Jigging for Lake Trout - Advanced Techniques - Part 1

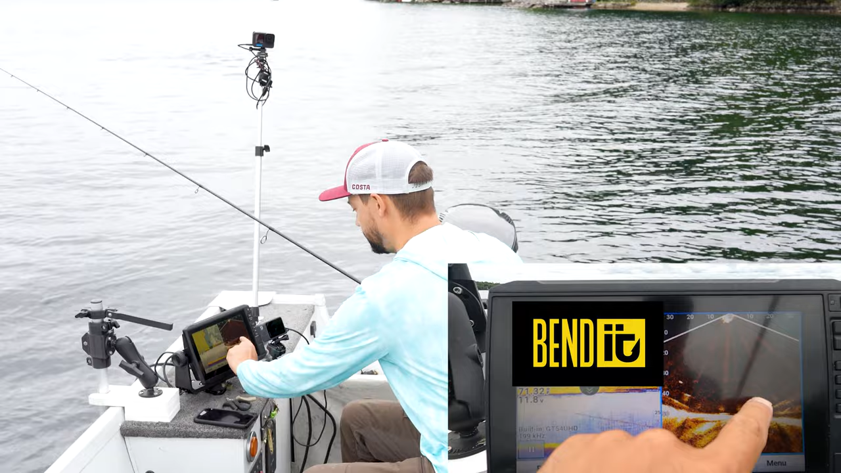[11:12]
So that's me going down. That's me. That's the fish. And there's the bait right there. So I don't know if you got, you probably can't see this. So my line is scoped out of the back a little bit. That's how I know it's time to pop it in reverse and get my line vertical again. Vertical is the best.
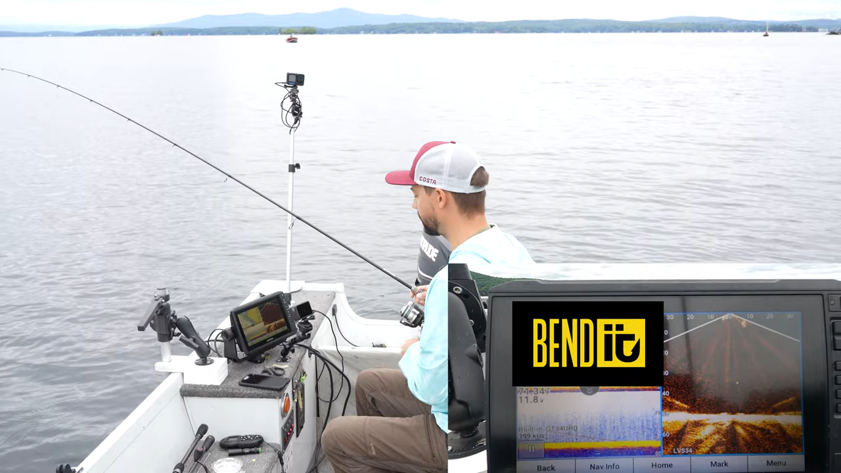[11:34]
All right. And since I have all the tech, I'm not going to do this for much longer. And if I didn't say this before, I'm using a polymer knot for all of my tying. So he's chasing me. So that's him. That's me. And he just changed his mind. Don't know why.
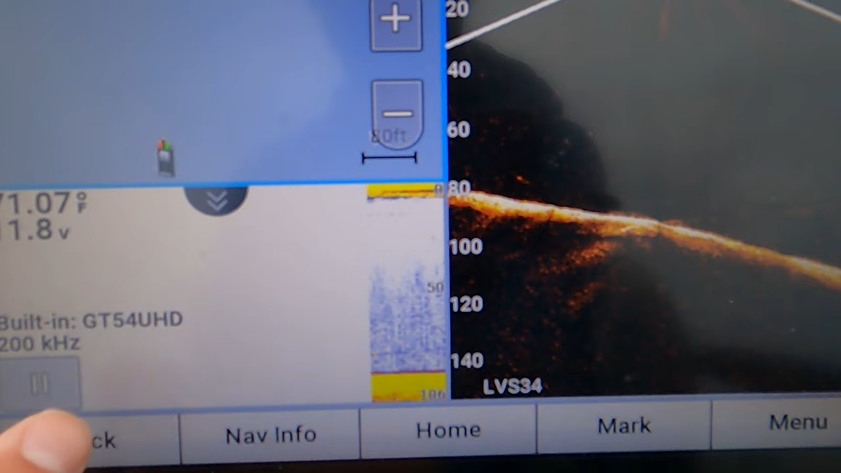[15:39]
And as you can see over there, those are all lake trout.
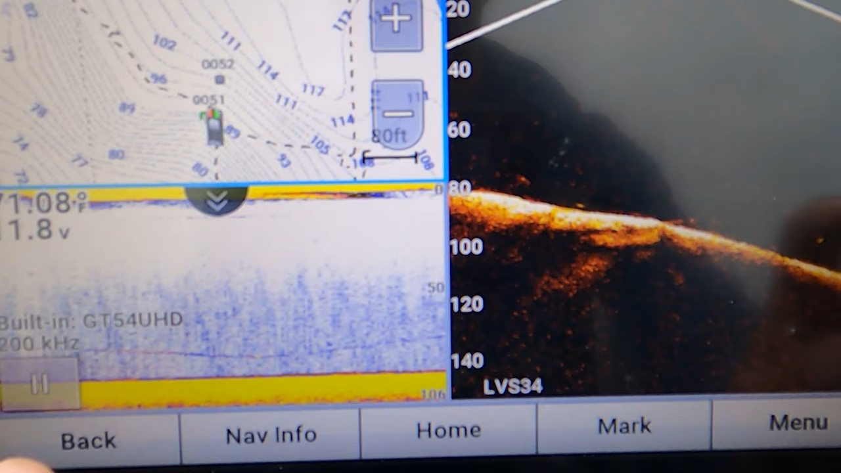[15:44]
So let's go back to our 2D.